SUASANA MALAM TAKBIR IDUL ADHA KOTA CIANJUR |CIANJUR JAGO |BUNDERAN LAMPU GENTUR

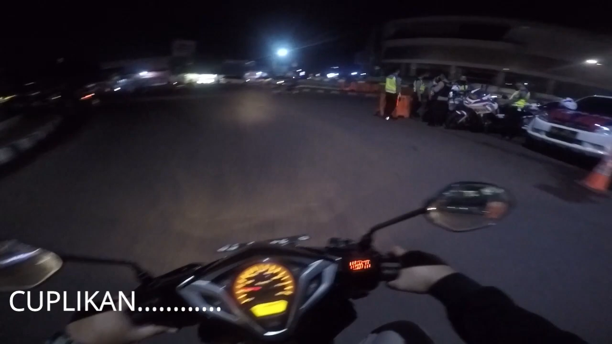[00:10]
Wah, polisi lagi jaga cuy, lagi pam mungkin ya, pam hari raya Idul Adha cuy. Tuh sebelah kiri, hey, gua.
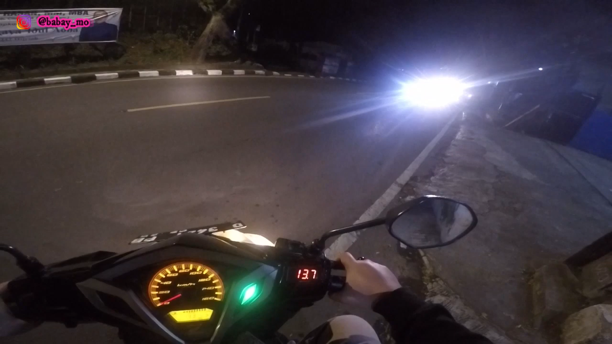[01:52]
1442 Hijriah ya. Hari ini malam ini malam takbiran cuy. Malam takbiran. Suasana malam hari ini alhamdulillah ya, banyak yang gemar takbir cuy.
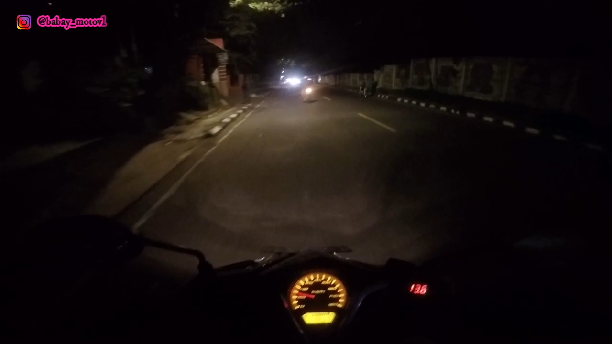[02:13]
Alhamdulillah banget. Ini gue sekitaran jalan Panembong Cianjur cuy. Ya, ini suasana malam takbiran cuy. Alhamdulillah ya, gema takbir di mana-mana guys. Dingin habis hujan tadi cuy. Asli habis hujan tadi. Itu sore hujan ya ke sini cuy. Oke, terus penting ini cuy ya, Bapak Imato Vlog, biar kalian tidak ketinggalan cuy.
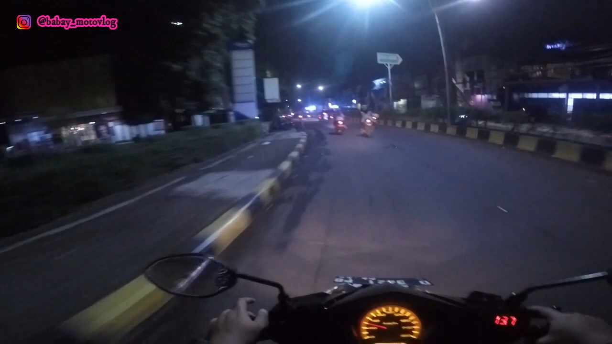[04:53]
Bisa ada yang kumpul-kumpul menurutnya. Takut ada. Patroli. Nah ini situasi malam malam hari cuy. Jadi gimana ya, night ride atau apa aja ya. Night ride mungkin ya. Sepertinya riding malam cuy. Dingin banget cuy.
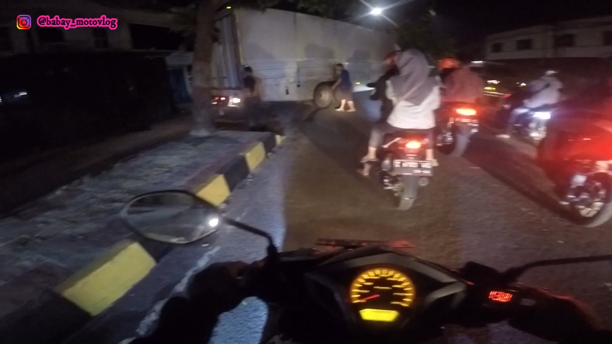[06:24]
Banyak yang trek-trekan cuy. Mungkin dijadikan trek-trekan kalau malam sih ya. Tapi pas kemarin tengah malam gua tempat sini sepi sih.